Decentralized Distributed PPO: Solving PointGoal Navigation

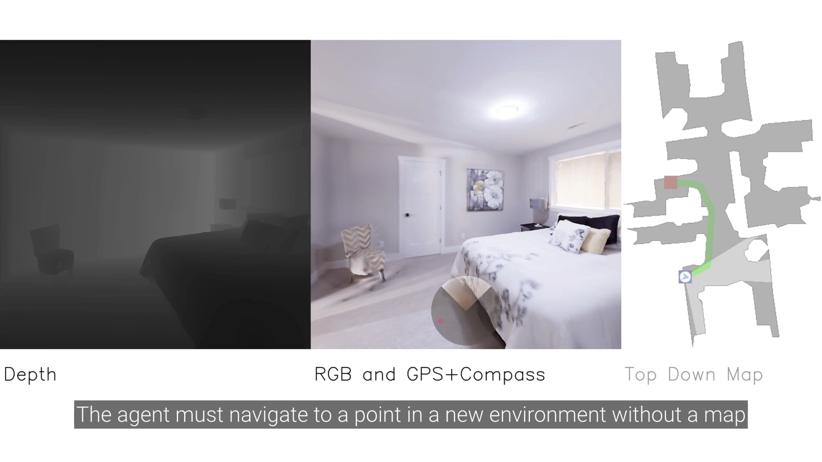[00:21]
In this task, the agent must navigate to a point in a new environment without a map. The agent has a depth sensor, RGB camera, and a GPS plus compass sensor.
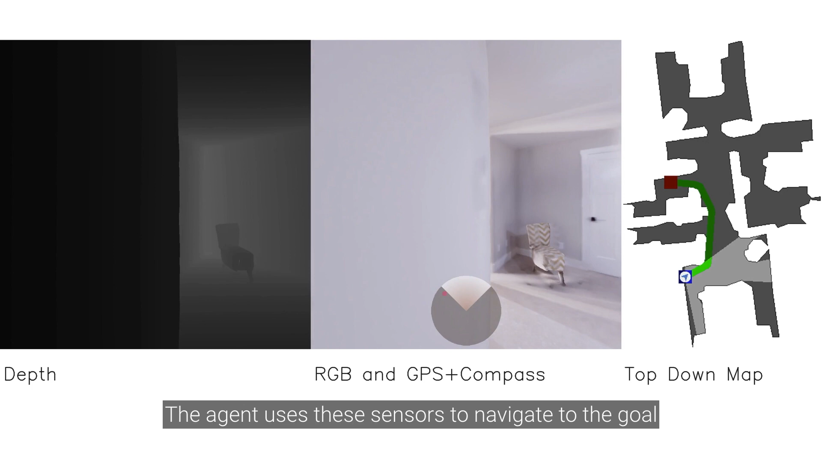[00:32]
The agent uses these sensors to navigate to the goal.
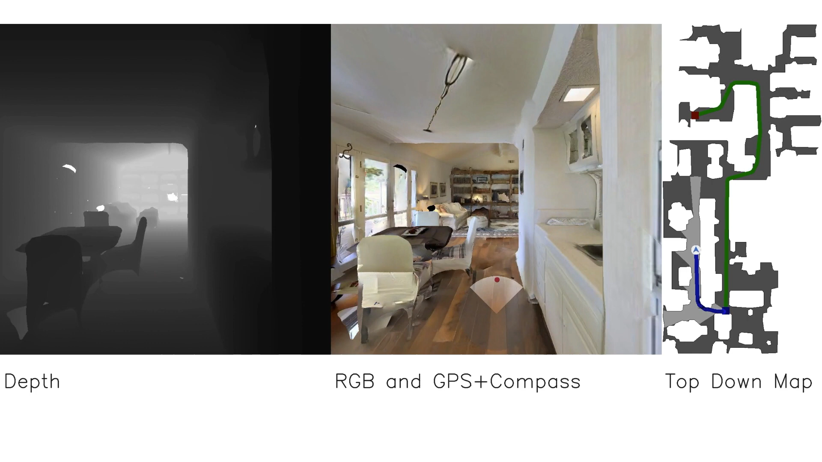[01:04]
In this example, the agent must decide between left, right, and straight at the end of the kitchen. The goal sensor, GPS plus compass, indicates straight. However, it can see there is a wall straight. And a wall on the left.
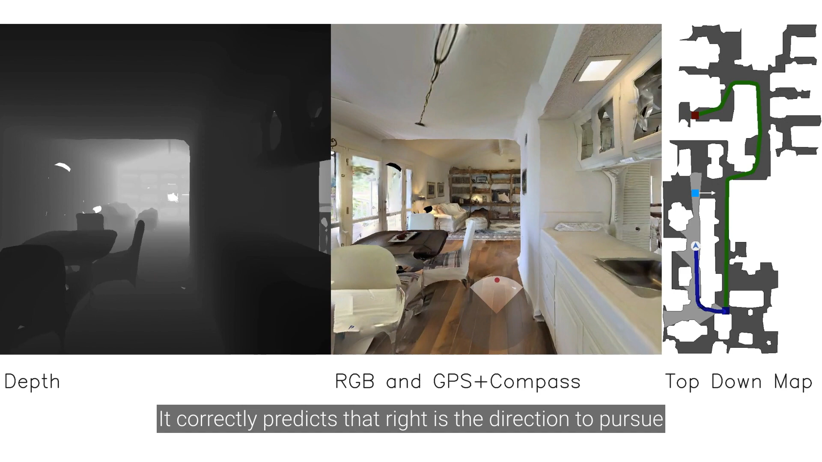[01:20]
It correctly predicts that right is the direction to pursue.
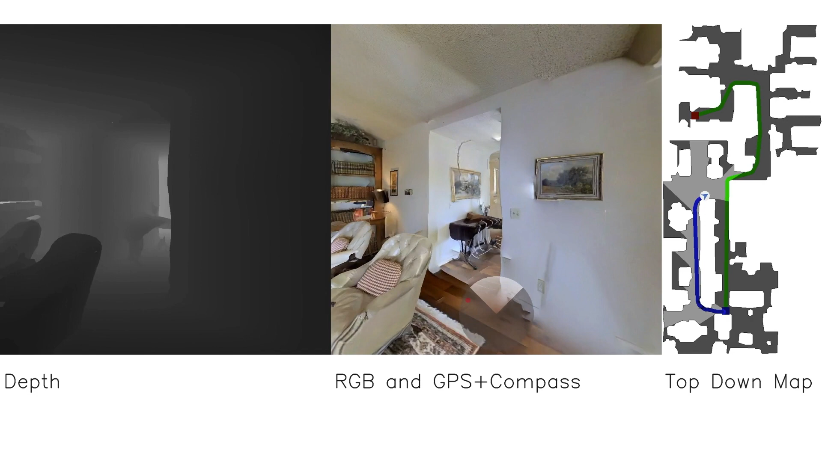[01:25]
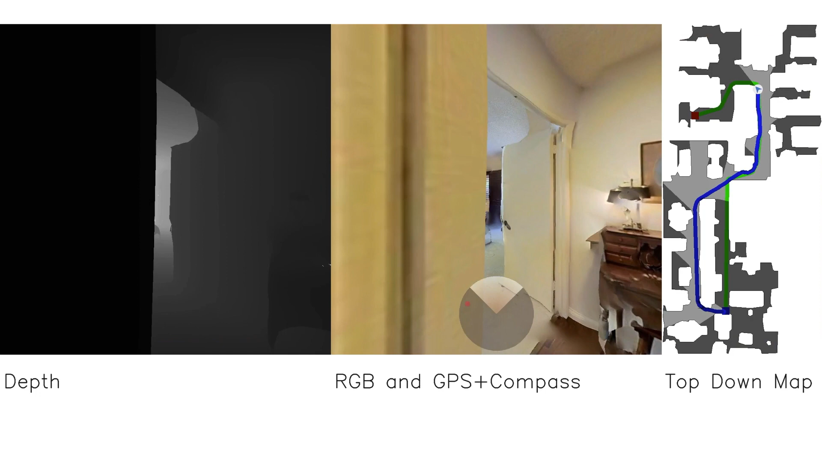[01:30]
In this example, the agent incorrectly chooses to continue straight.
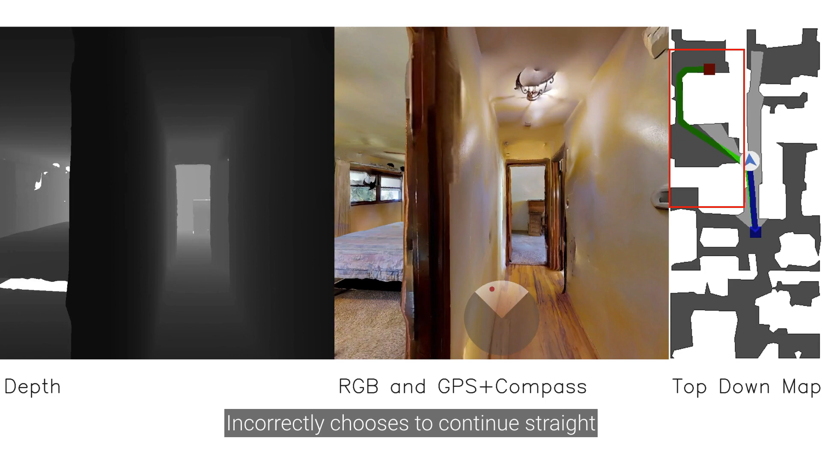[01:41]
Sees it chosen correctly, backtracks, and enters the correct room.